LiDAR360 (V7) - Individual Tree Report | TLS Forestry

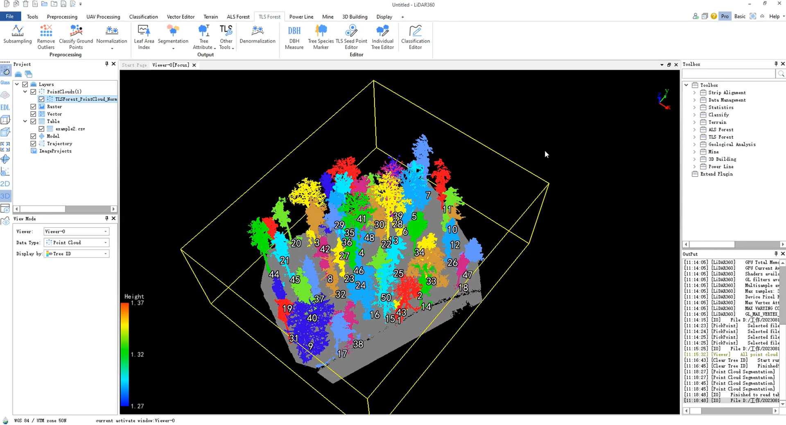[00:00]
Today we will introduce how to generate individual tree report in LiDAR 360. Before generating the report, you need to prepare point cloud data that has undergone
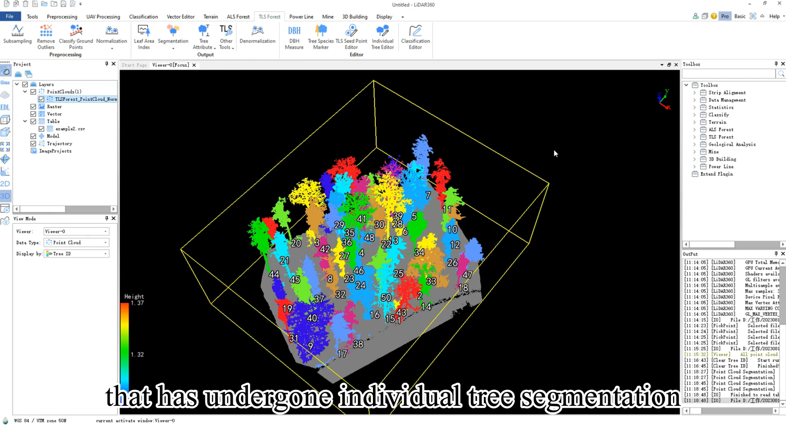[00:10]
individual tree segmentation and the corresponding individual tree attribute file.
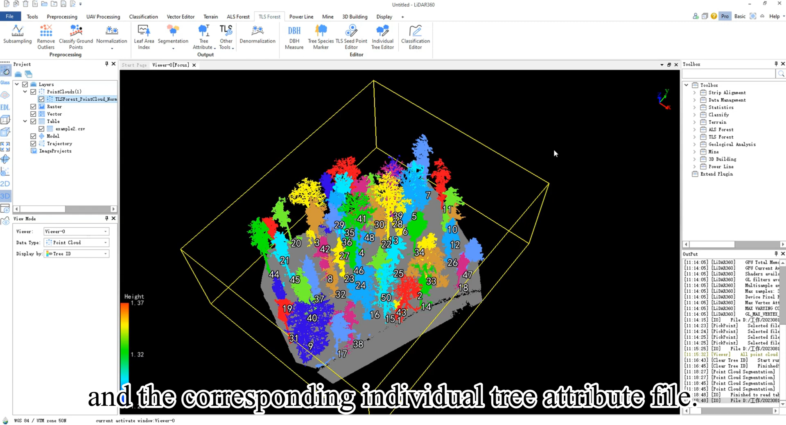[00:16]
In the toolbox on the right hand side,
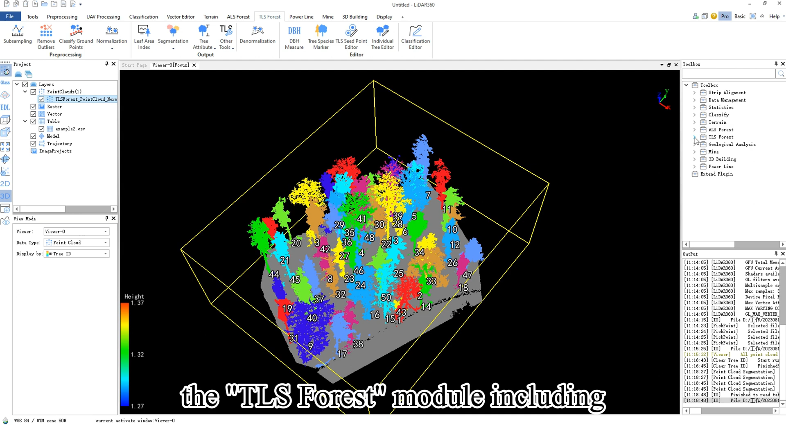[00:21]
the TLS forest module including individual tree report function under this module.
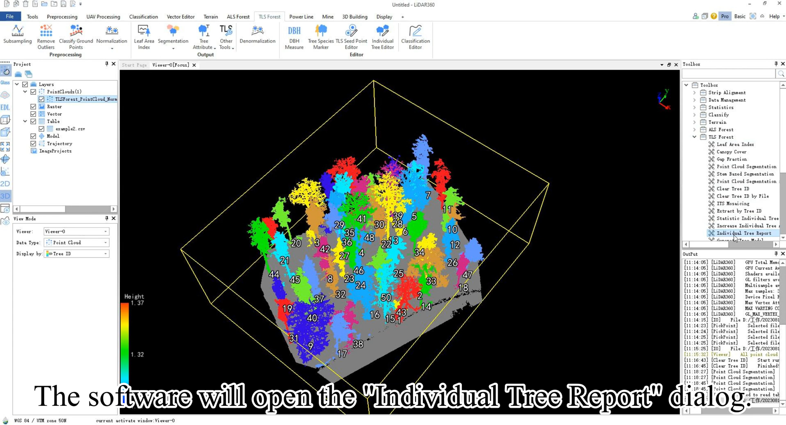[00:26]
The software will open up the individual tree report dialog.
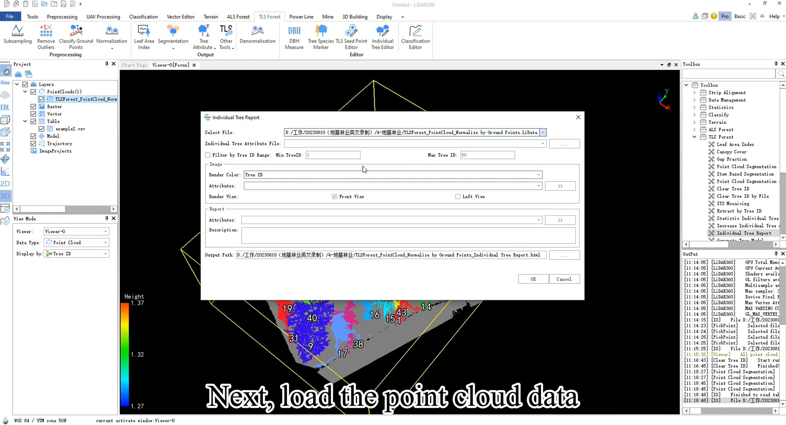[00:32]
Next, load the point cloud data for which you want to generate individual tree reports and the corresponding individual tree attribute file. Please note whether you need to skip the first row when loading the individual tree attribute file.
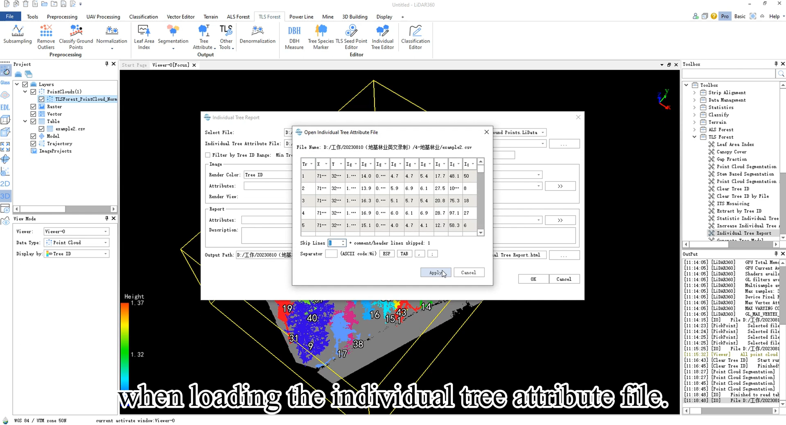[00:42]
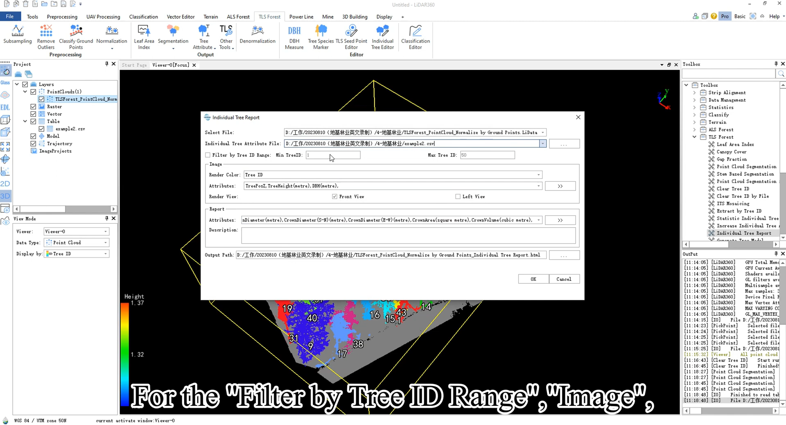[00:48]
For the filter by tree ID range, image, and report options, we typically use the default settings,
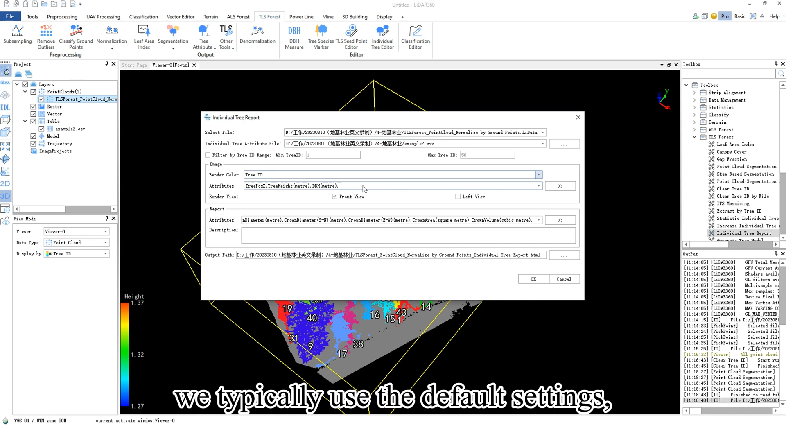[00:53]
but you can customize them according to your specific needs.
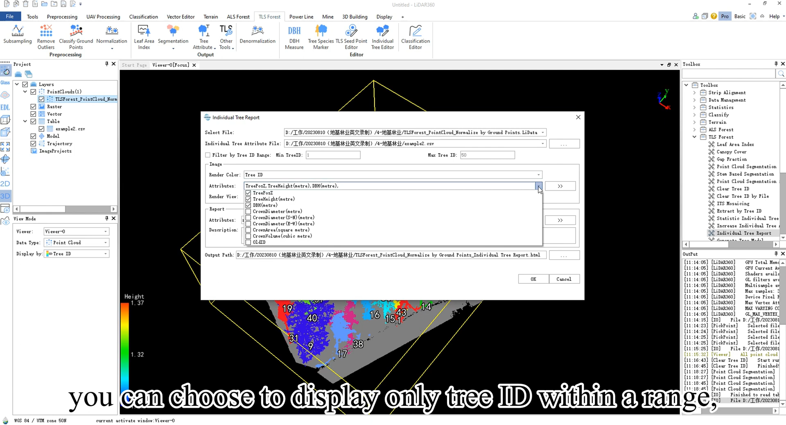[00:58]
For example, you can choose to display only tree ID within a range, switch between different views,
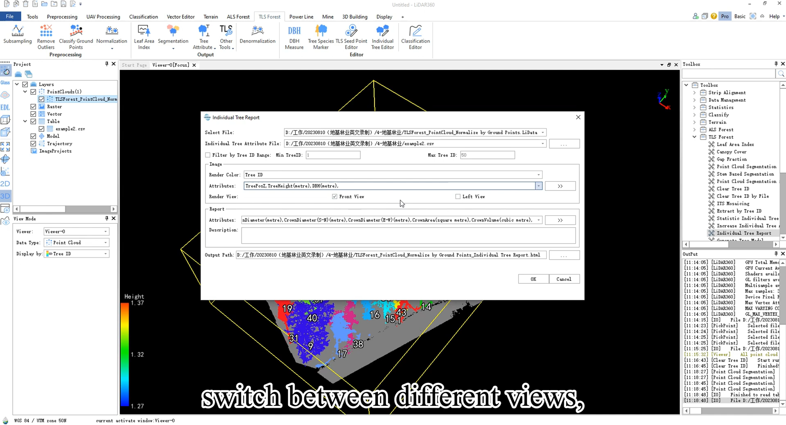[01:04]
or display specific attributes of individual trees.